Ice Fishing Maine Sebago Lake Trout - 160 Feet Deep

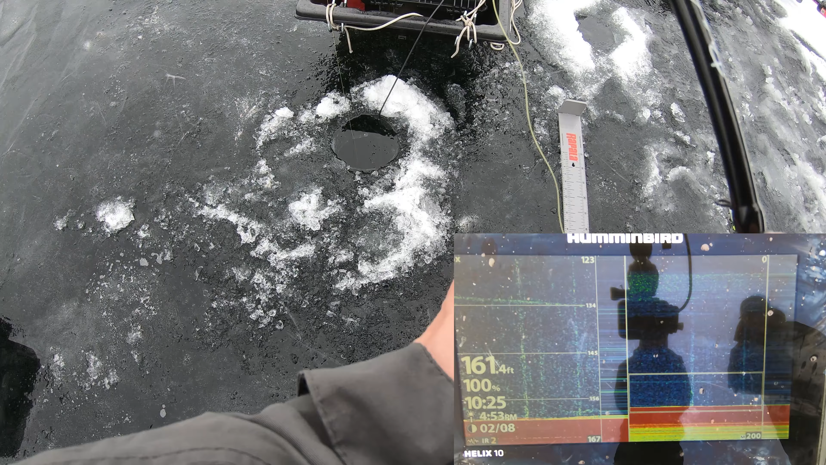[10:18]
On screen: depth 161.4 ft
23. There might be more than one. Yeah, there is.
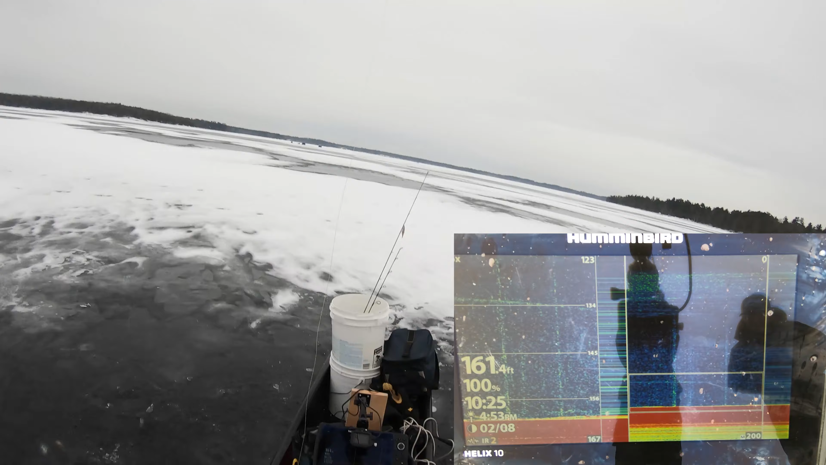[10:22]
Ooh, he slacklined it. That was crazy. He's fired.
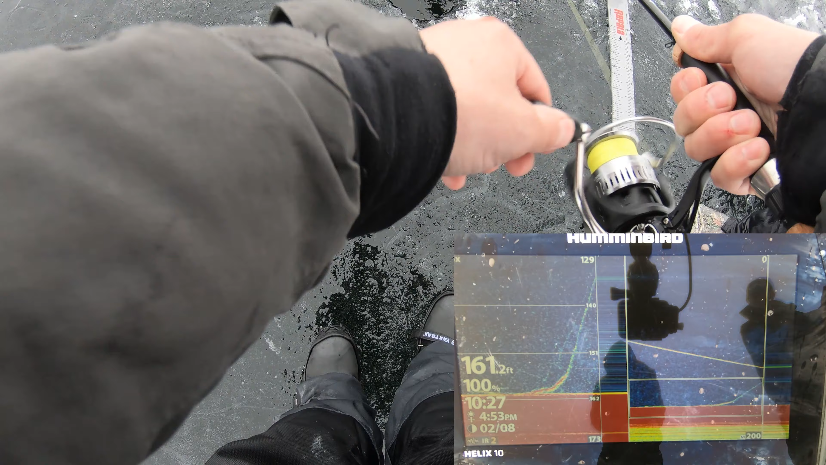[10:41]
On screen: depth 161.2 ft
I can't see where I am. Oh, he dropped. He dropped. Son of a I'm like, dude, I know he's coming. Oh my goodness. Yeah, that one was amped, guys. Oh, yeah. Oh, dude, he's on you again. Set him. There's like four or five of them down there now, guys.
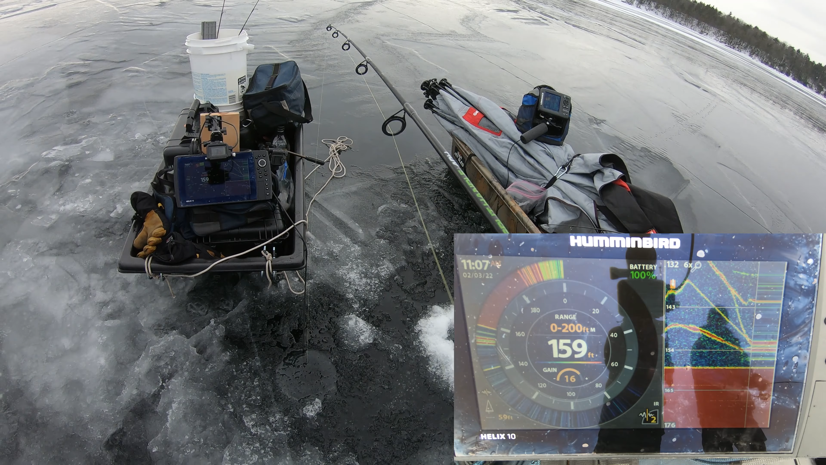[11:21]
On screen: depth 159 ft
As soon as I reel up 90 miles away. Guarantee I lost my bait too, which sucks. Oh, what is that? Oh, that's a fish. There's a fish dropping on you. Yeah, yeah. Where are you? Drilling up? Watch the fish coming up. Yep, I see him. Stopped. He stopped. Yeah, that was I know, that was a fish coming screaming down to you.
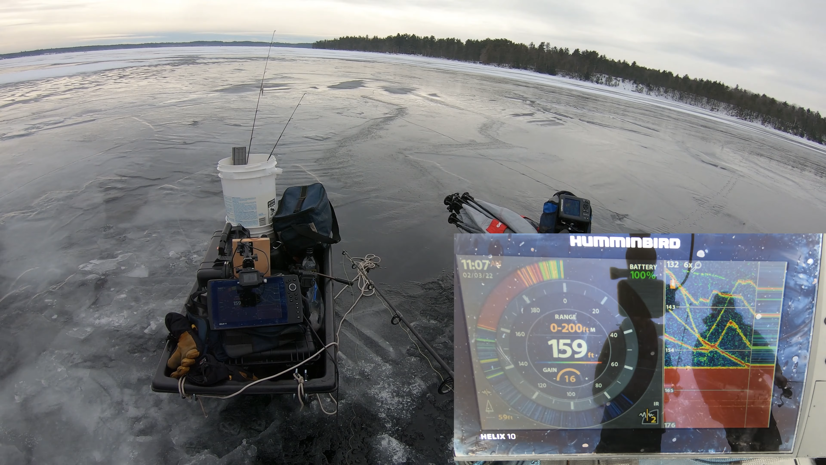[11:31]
On screen: depth 159 ft
Yeah. That doesn't normally happen. No, it does not. Jeez. Wow. Just real. Oh, he hit it.
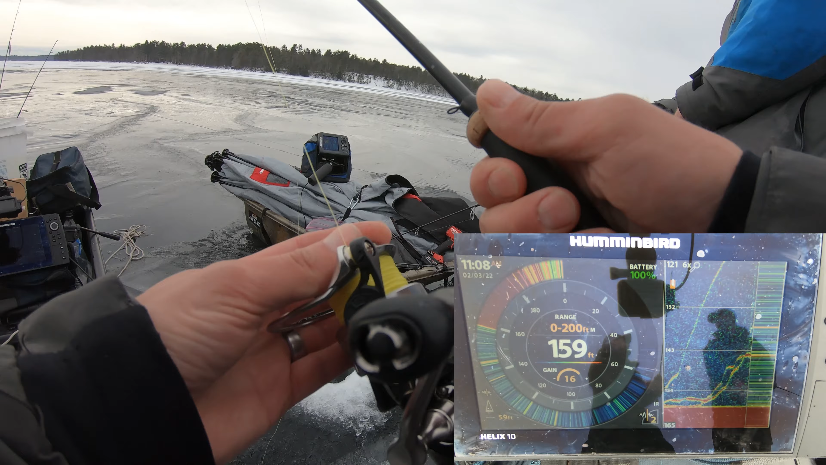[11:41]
On screen: depth 159 ft
Stop on the stop. That's interesting. Yep. You know what's... Ooh. Nice. Dude, big fish. Really? Big fish. Jeez. My wrist hurt. My wrist just like almost just got broke by setting the hook on that fish, guys. Ah!
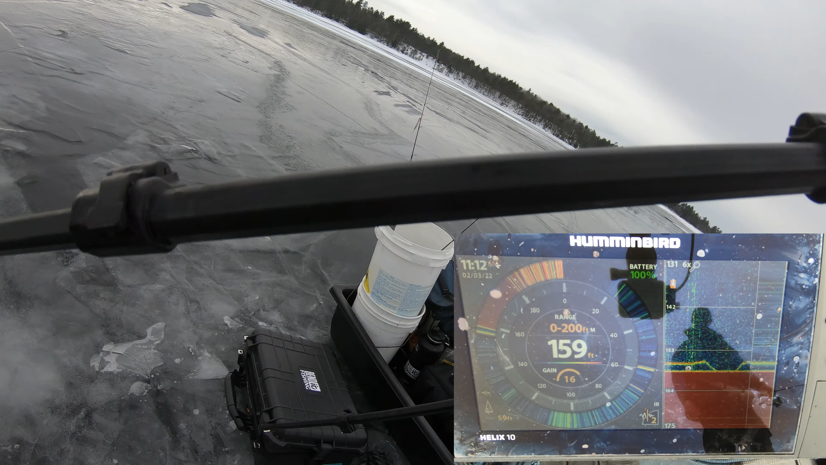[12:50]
On screen: depth 159 ft
Well, that's why I think we should just put another line down on that's dead stick. I was actually thinking that, too, and I was like, nah. It's kind of a pain in the butt, but... Stop it! Still going? Big one or no? Yeah, there we go. I just needed to get that hook. Oh, oh, what the heck just happened there?
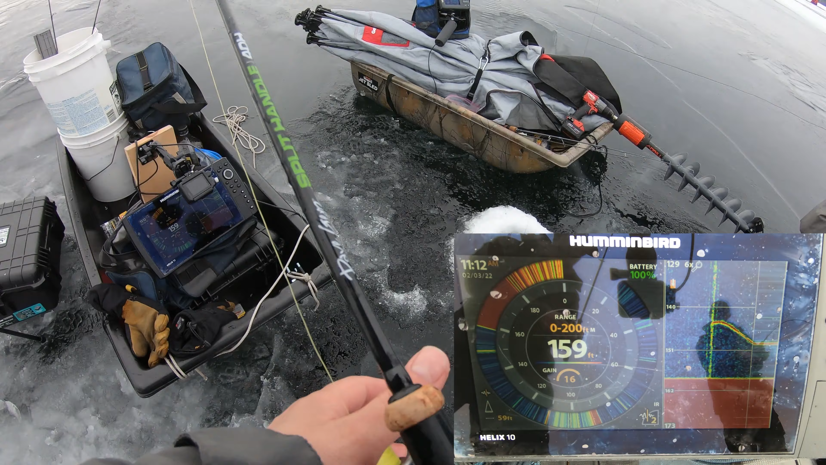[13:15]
On screen: depth 159 ft
What? There? That's my line going down. No, that's a fish going down. No, that's a fish. All right, I'm gonna go drop down. Yeah.
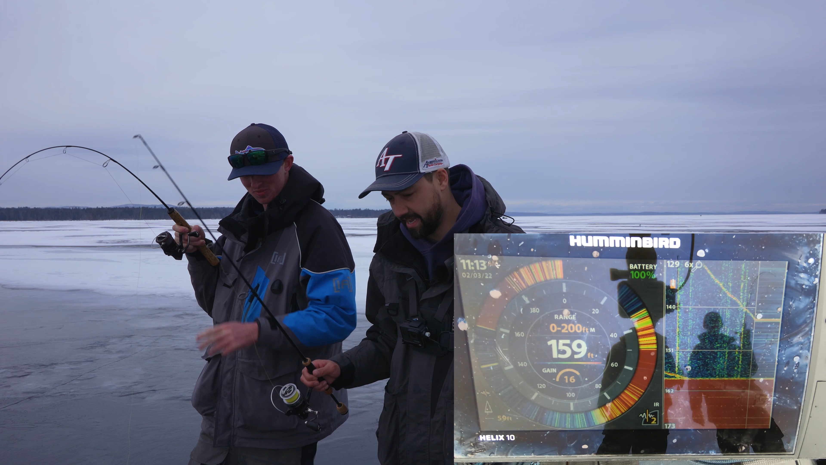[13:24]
And we're in 160 foot of water. We're using, I'll show you guys what we're using both of our rigs here in a minute. Backlit. You good? You got one on you. You have one. Nice! Nice double! I'm stuck on the, no, you're stuck in the ice. Or you on me? Boat I flip them. I just got hooked up while I was talking to you guys, which is always the best.
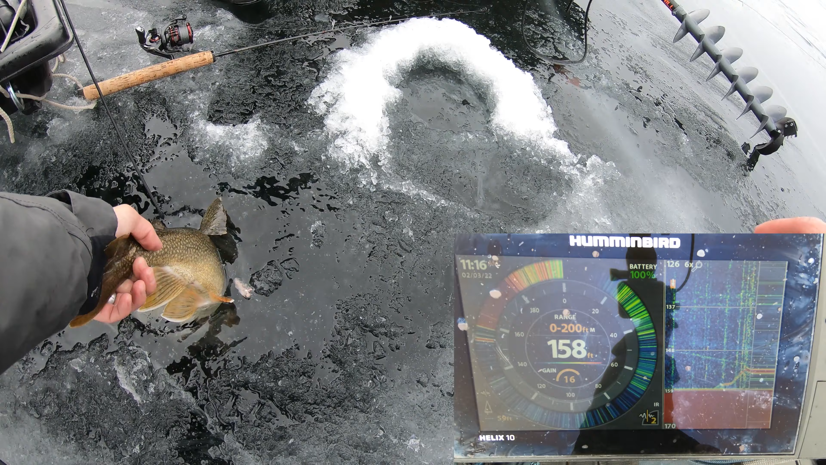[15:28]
On screen: depth 158 ft
They're just fired up down there right now.
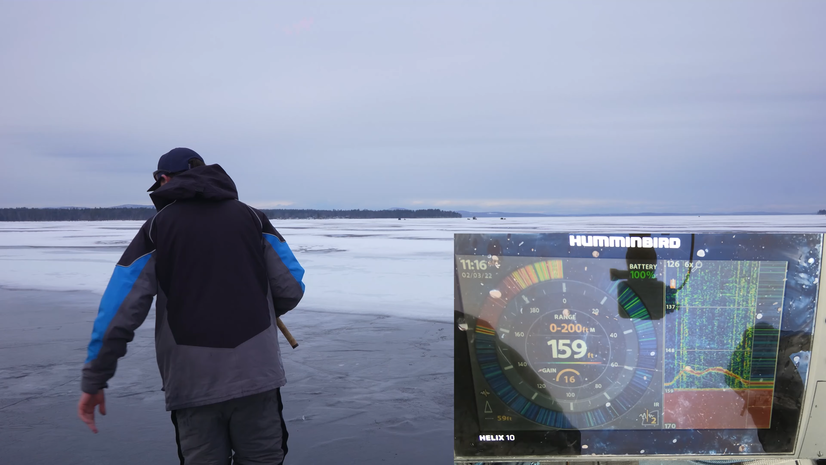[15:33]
On screen: depth 159 ft
Dude, they're so fired up down there right now. Let's go, go, go, go, go. Okay. I see that. I see that. Okay. Wow, that's a big mark, too. That's a Ratio. Very nice fish. Oh, mine just got cut into the ice. I am slimed. So that's bottom. Those are fish. Well, blood's pumping, guys, finally. All right, here we go. How quick is this gonna happen? Here we go, it's already coming.
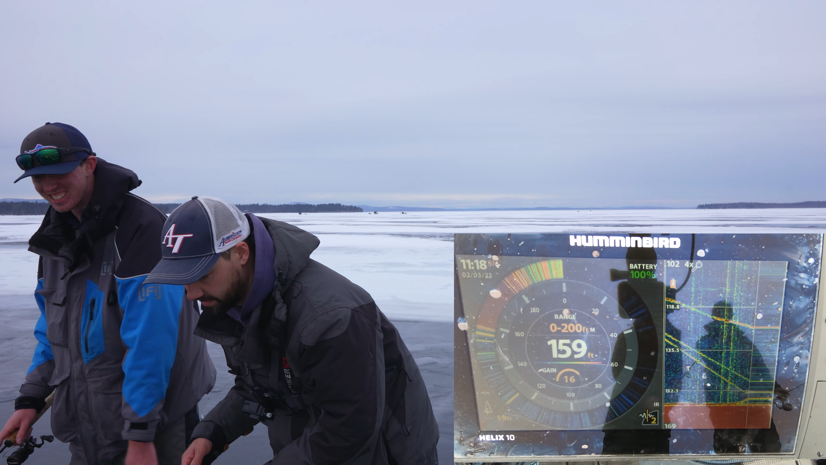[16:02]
On screen: depth 159 ft
Where are you? Don't worry about me, because he's gonna eat you in about 3 seconds. Ooh, I biffed him. I loosened my drag. Okay. Check your drag. All right, mine's fine. He probably just ripped my bait off. Oh, yeah, you're probably right. Hold on. It's me coming. I was chasing you. One? Yep. He's slow rolling it. Yeah.